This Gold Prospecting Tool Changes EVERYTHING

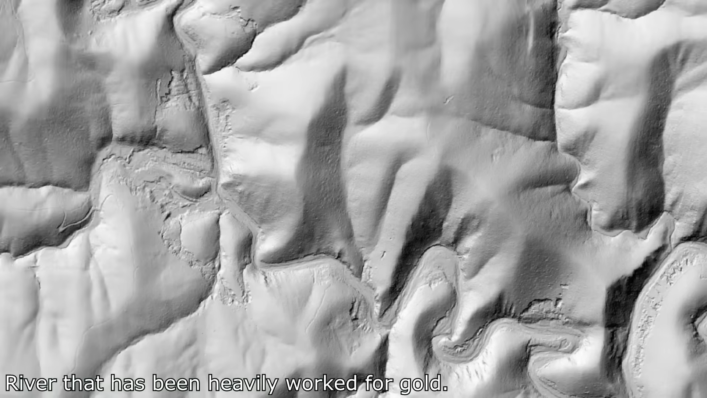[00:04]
Detector Maps has just integrated LiDAR into their app and it's nothing short of revolutionary.
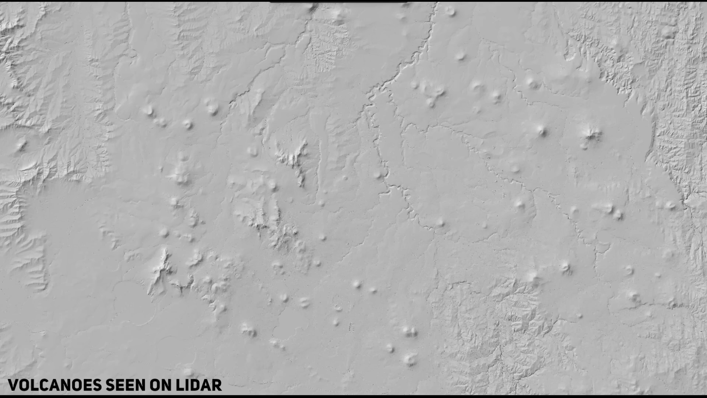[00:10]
For those of us who spend countless hours scouring old diggings,
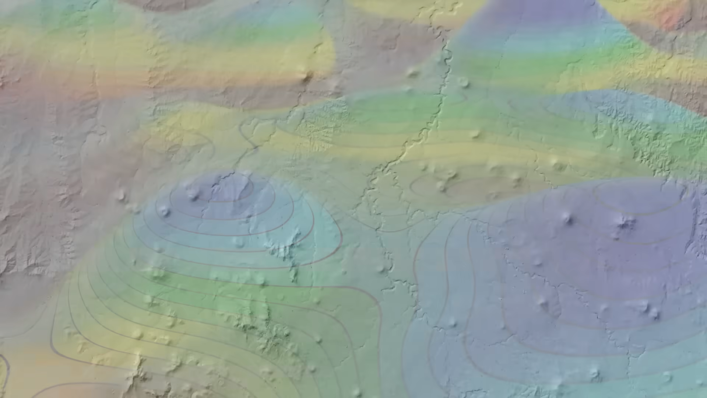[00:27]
You're seeing terrain with laser precision. LiDAR reveals microtopography you would never spot unless you were standing right there in the field.
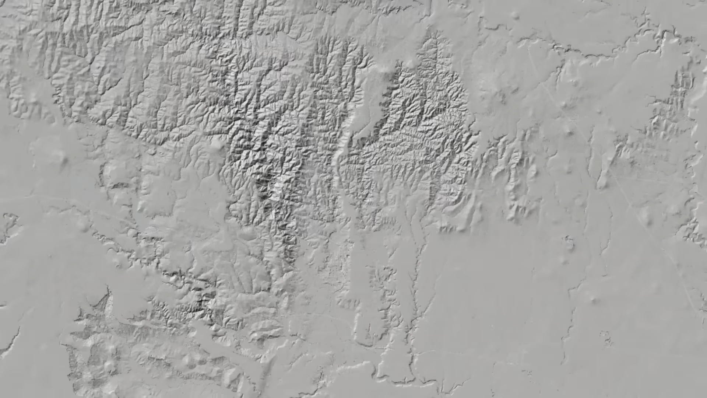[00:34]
Faint old diggings, collapsed shafts, abandoned sluice lines,
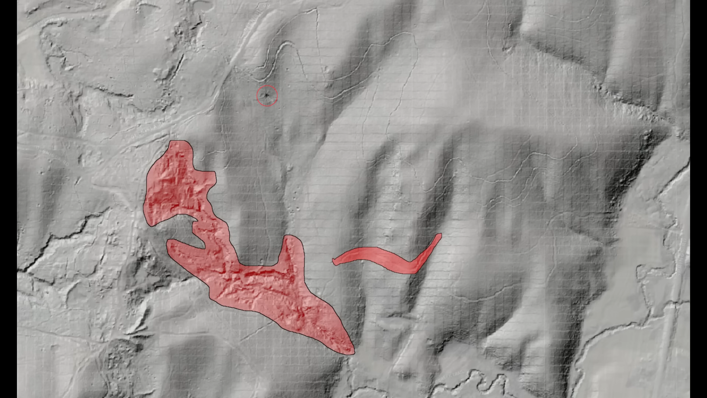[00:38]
hidden tailings, they all pop out like beacons. It's like having x-ray vision for the bush.
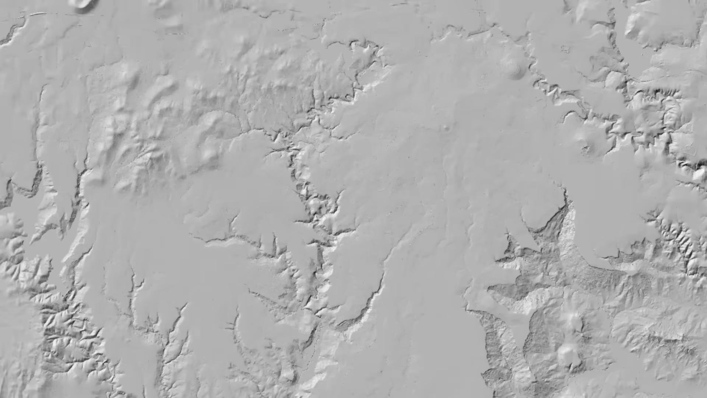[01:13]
if I discovered this on my own, I would have gladly paid the monthly subscription to use it.
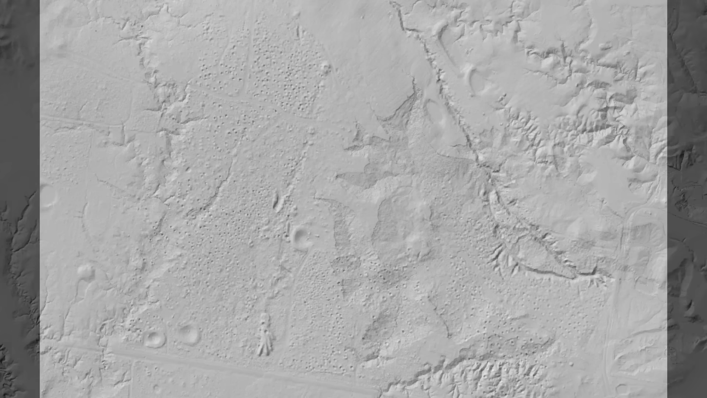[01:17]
LiDAR is something I've been wanting to incorporate into my tool belt for years, and you'll see why in this video.
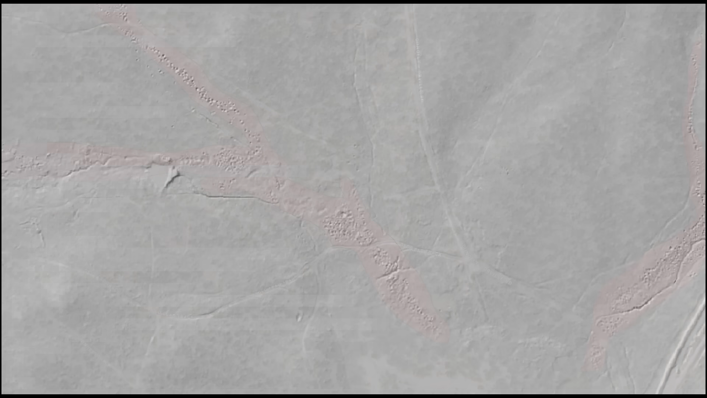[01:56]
or an area where the gold occurrences contained little to no useful information and an area known as Lalal fit the bill.
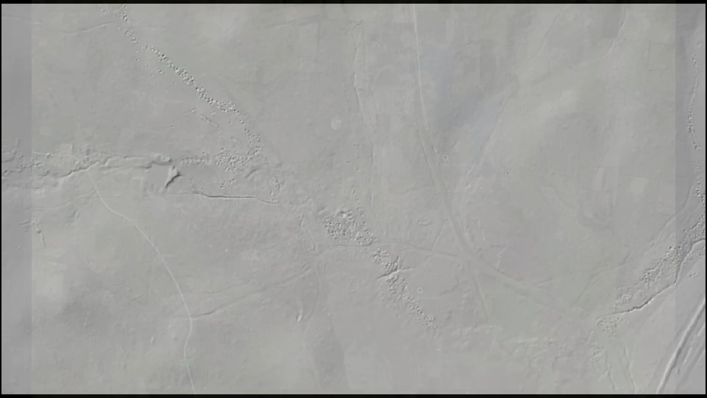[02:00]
After this, I'll show you an area that was never known to have been worked.
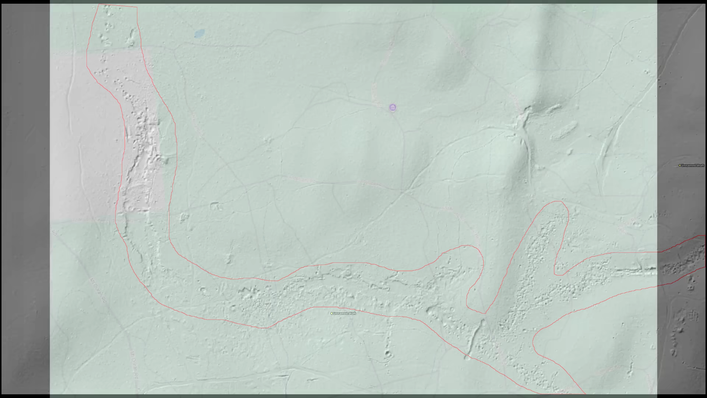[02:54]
The listed waterways stretch south, but they worked this waterway from east to west.
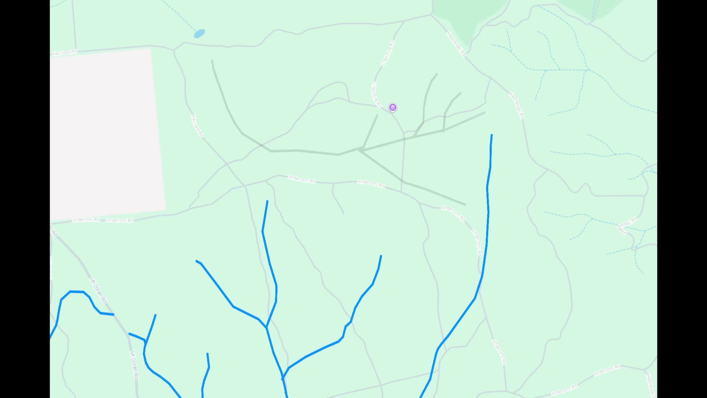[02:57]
It might have been a very shallow stream or even a shallow buried river.
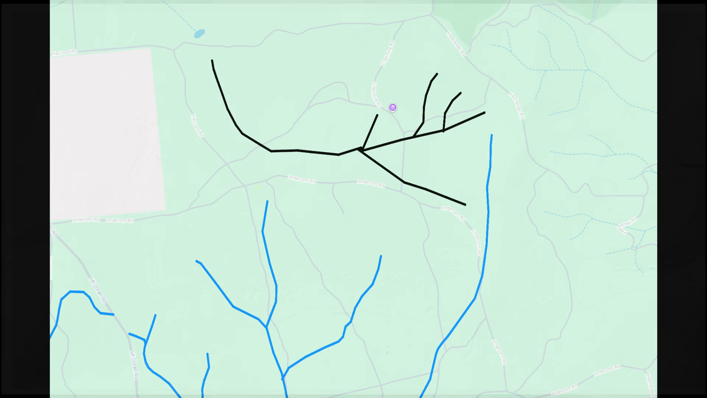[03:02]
Either way, it contained enough gold for it to have been heavily worked. Without LiDAR, I'd have to step out into the field to find something like this.
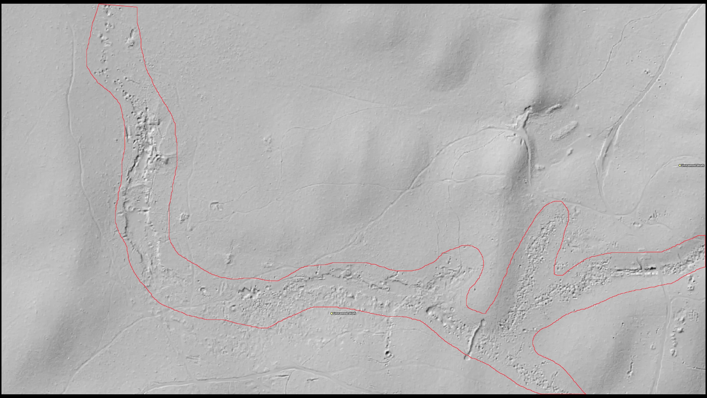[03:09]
And I may glance over the significance of this not being listed on any maps.
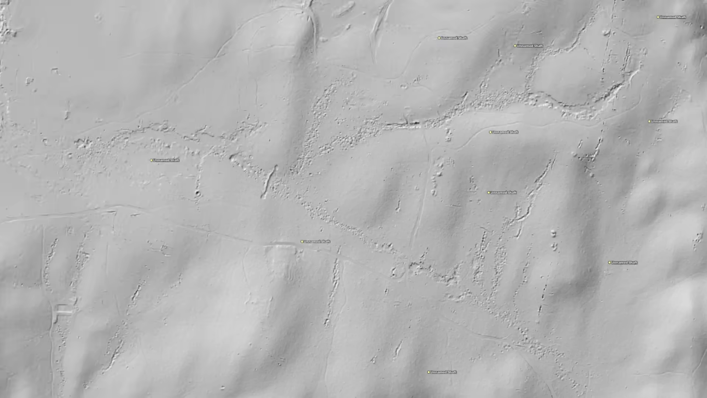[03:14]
As I followed the river, I noticed something between the hills. This looks like a line of reef that was chased and worked.
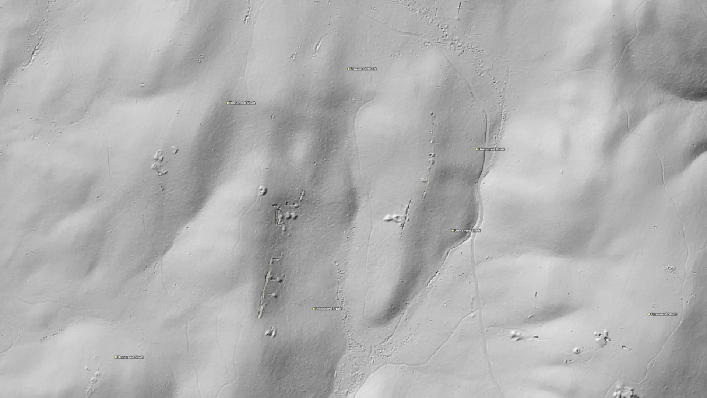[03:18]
I can see the tailings piles stacked near the opening,
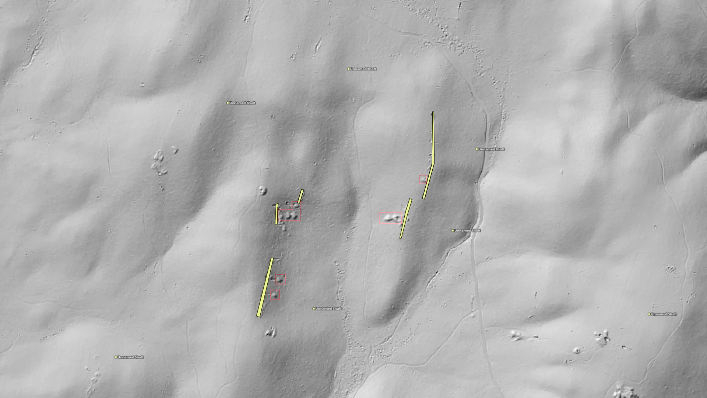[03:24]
and it appears that the old timers found a gold bearing quartz that was depositing its treasures into the nearby stream.
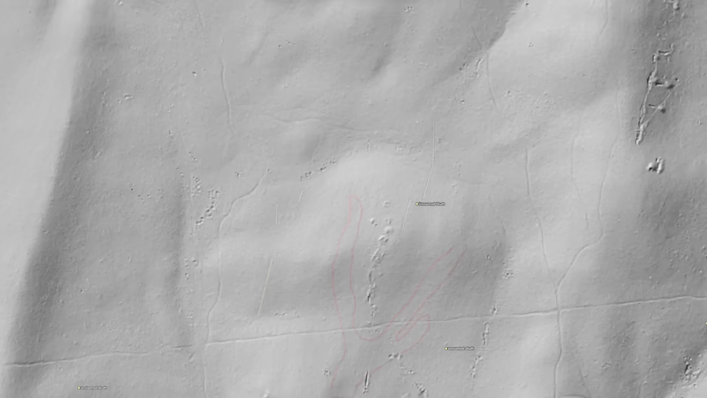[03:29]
Now you can see why they wanted to locate this. There was enough gold being shed that the valley has been pockmarked with shafts and pits all the way down the length of it.
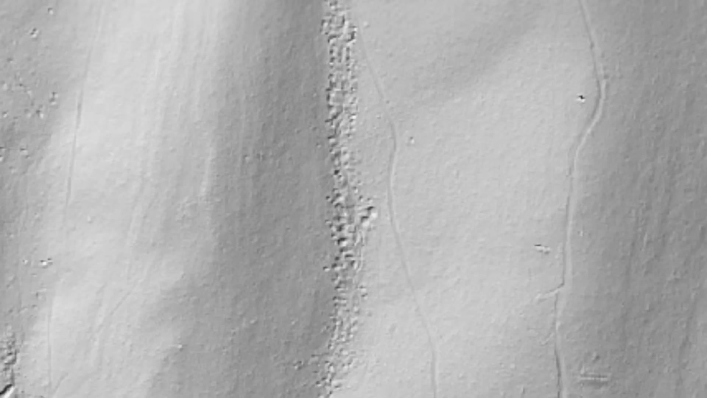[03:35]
Check out how much they smashed the top part of the stream. They opened it up into a big pit. It looks like gold was being shed from two main reef systems to the west and northwest of the stream, which they located and mined.
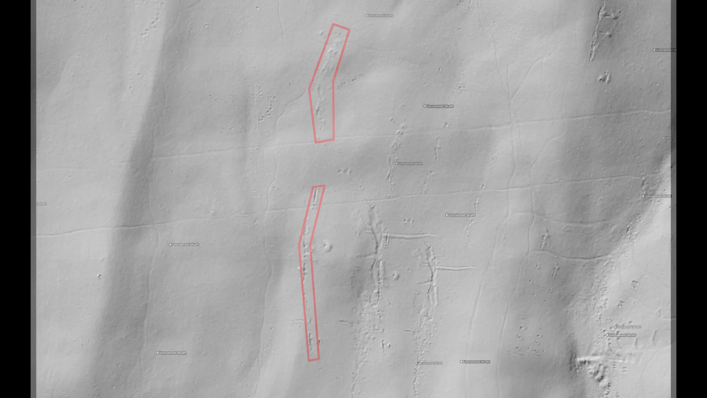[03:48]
Some gold may have shed into other gullies from these quartz reefs, but they weren't as rich as this one as is evidenced by the intense workings.
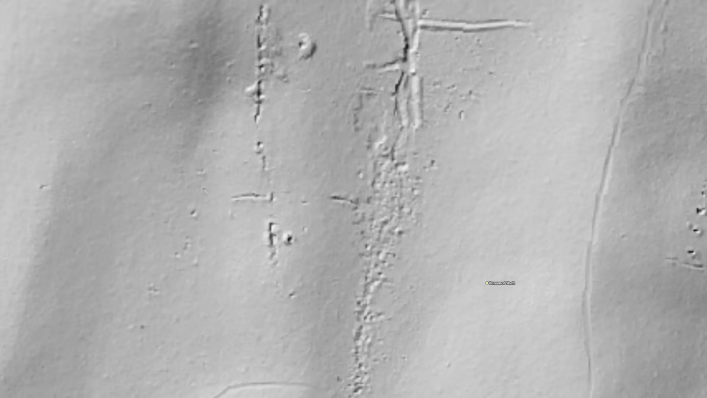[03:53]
In fact, LiDAR has allowed me to piece together the fact that this was probably one of the richest gullies they worked in this area. Another thing it's shown me is that gold is mostly concentrated on the eastern side of the state forest over the west, which is largely devoid of workings.
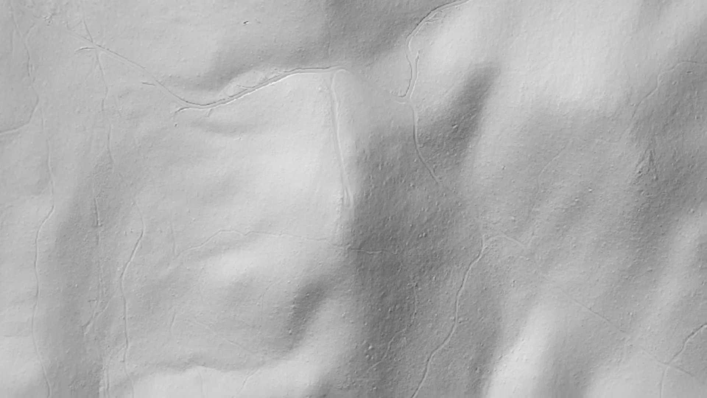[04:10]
So this is already concentrated in my exploration area in a matter of minutes.
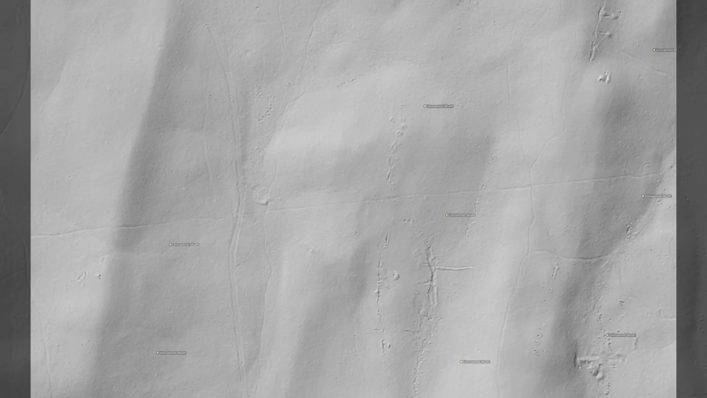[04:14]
So as you can probably tell, we can see the gullies really well with LiDAR. One thing that sticks out to me is this area here. If gold wasn't shedding from this hard rock working down this area, then where was gold shedding from? It's little occurrences like this that pique my interest. If I really wanted to get a clearer picture, I could cross reference the topography here with the LiDAR map and try to deduce where gold is shedding from. But it's these lesser known and lesser worked gullies that sometimes yield to riches because they weren't heavily sampled.
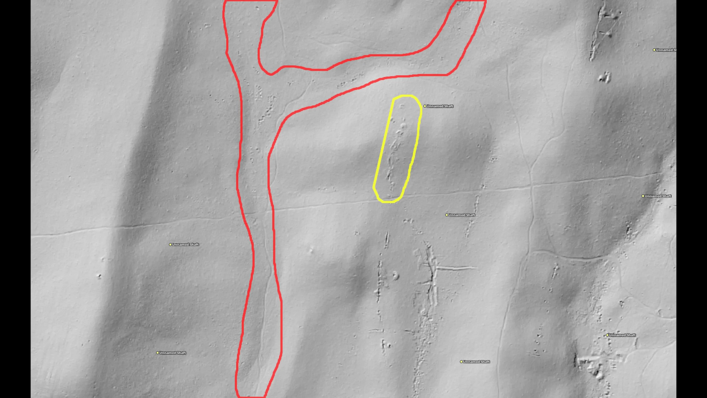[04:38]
I can see that they did try to put down a few shafts on the mountainous area to the west of the gully to try to find the hard rock gold source, but I can't see any evidence that they actually found it.
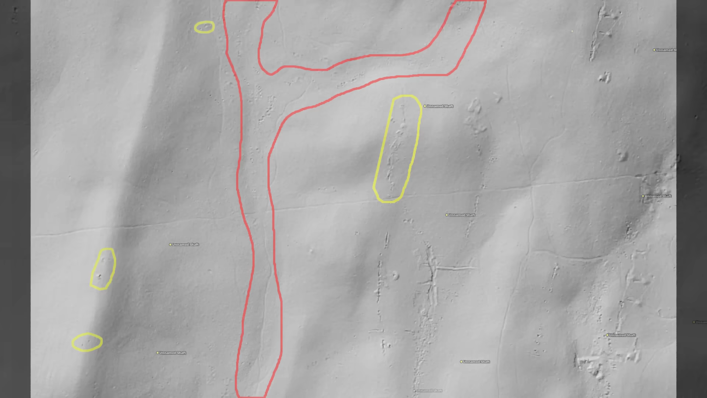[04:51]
Then there's the aforementioned east to west working that was done. This wasn't a small task.
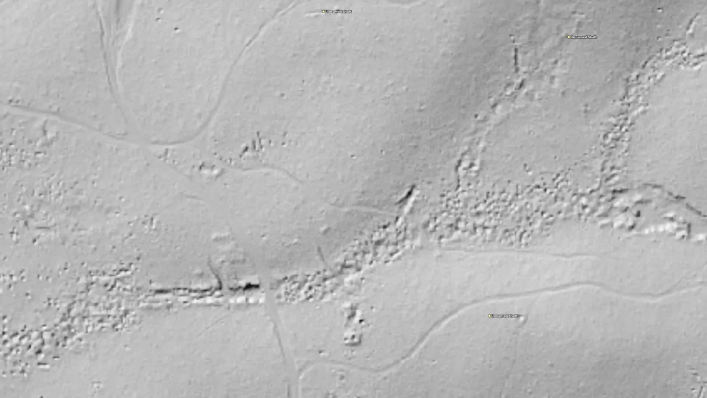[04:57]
There are hundreds to thousands of pits and shafts dug to reach the alluvial gravels here.
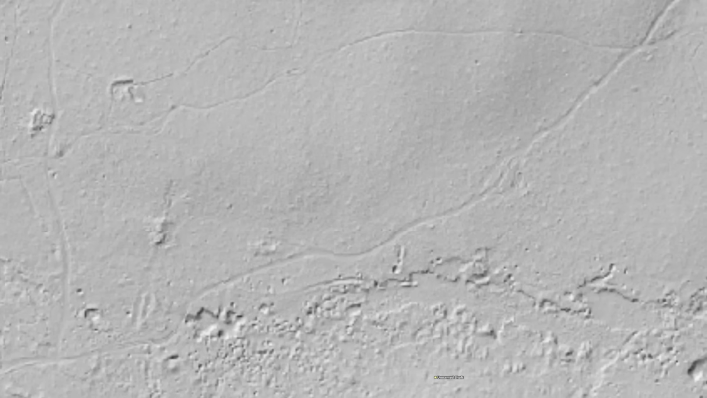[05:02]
But what's missing is any indication that they found the hard rock source.
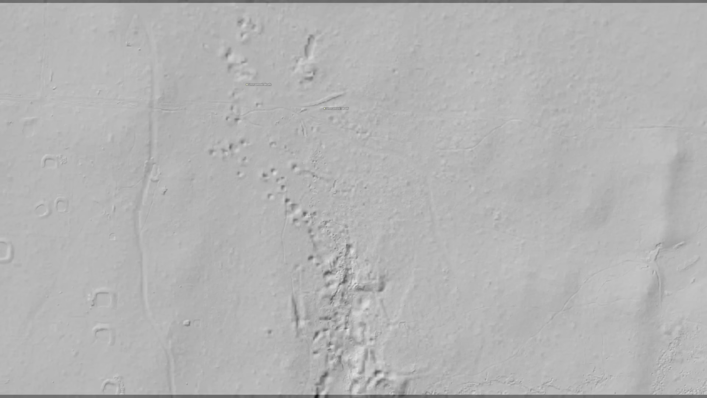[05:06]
If this area didn't cross into privately owned property, this would be my exploration area to try to locate the hard rock source.
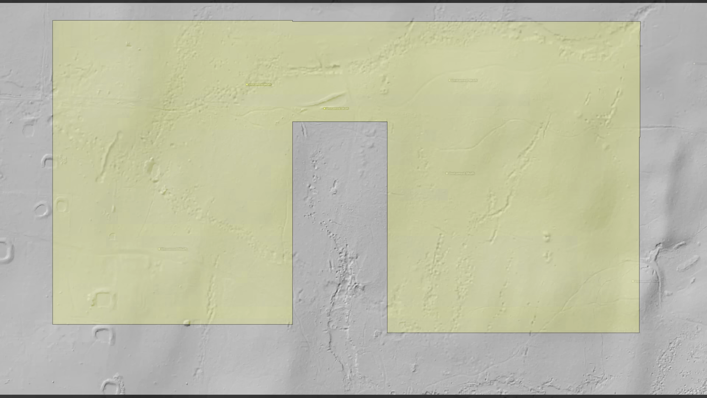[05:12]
What's clear to me after using LiDAR is that this area was heavily worked for both alluvial and hard rock gold.
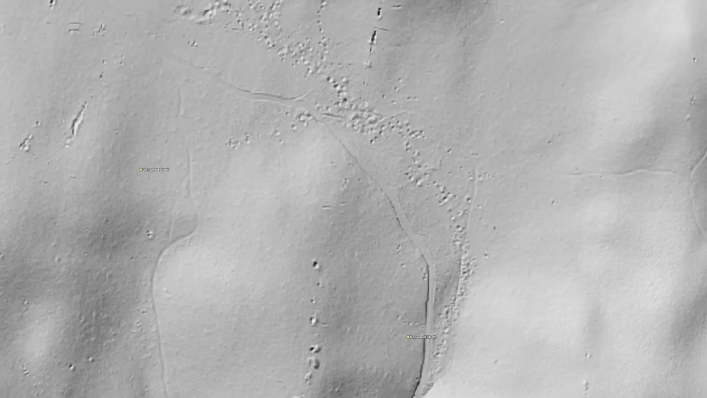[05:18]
We have clear trenching that were used to either locate a reef or to locate plastic deposits and this field is very underreported.
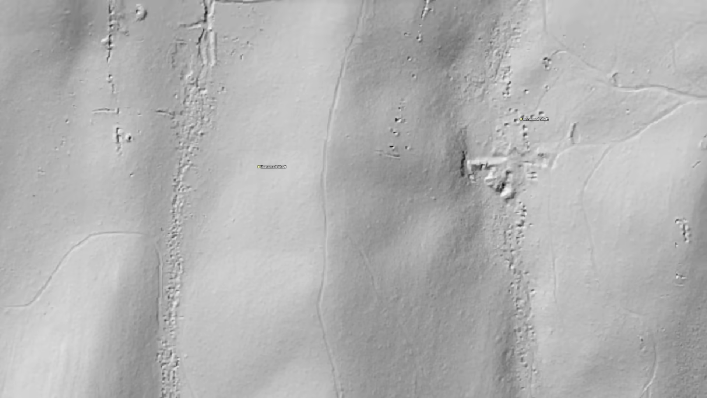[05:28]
Now when scouring these maps you do need to take into account the gradient of the gullies and their potential to slowly mask over old workings over time.